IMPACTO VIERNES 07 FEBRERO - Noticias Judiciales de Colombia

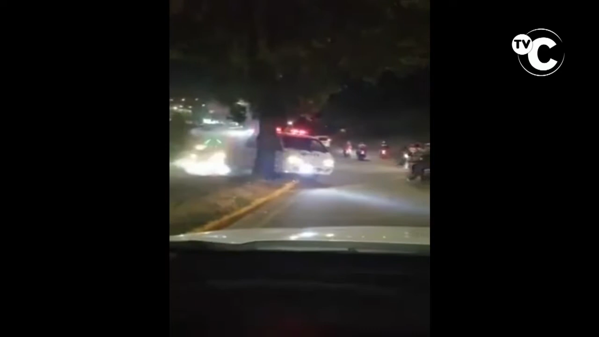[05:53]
En Bucaramanga, por la maldita guerra del centavo entre las ambulancias otra vez,
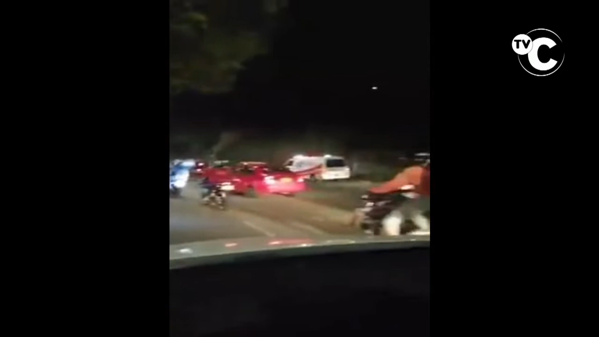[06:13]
que quería cometer esa imprudencia a pasar por el separador para ganarle a otra ambulancia de todo se puede esperar de estos sujetos que manejan como ratas
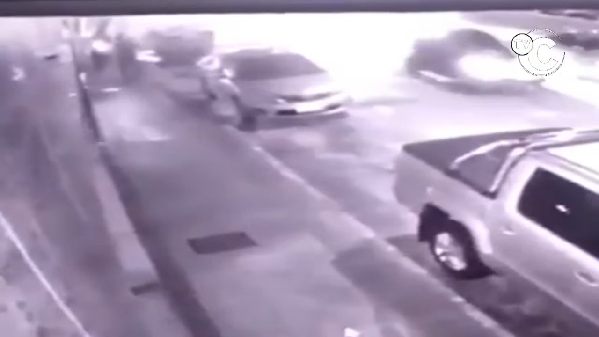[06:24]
Hermanizales, este es el momento en que estos sujetos después de seguir a esta persona que había retirado 10 millones de pesos del banco se montan al andén y cuando le van a quitar la plata los enciende a plomo y no los dejó ni siquiera bajar de la moto porque quedaron muertecitos ahí mismo